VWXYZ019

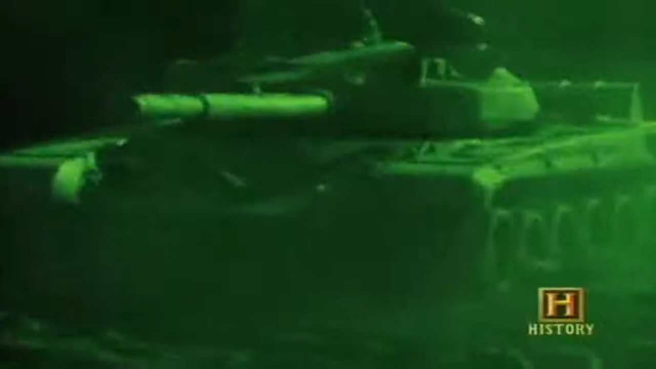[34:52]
the thermal sites could identify the Iraqi T-72 tanks long before the enemy could see them.
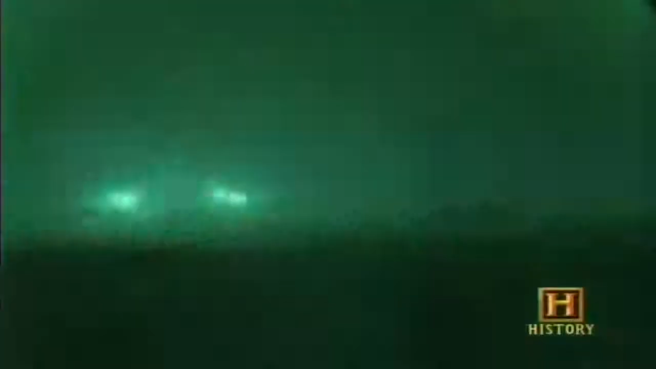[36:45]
Under cover of darkness, the Abrams' superior gunnery range and night weapon systems were decisive.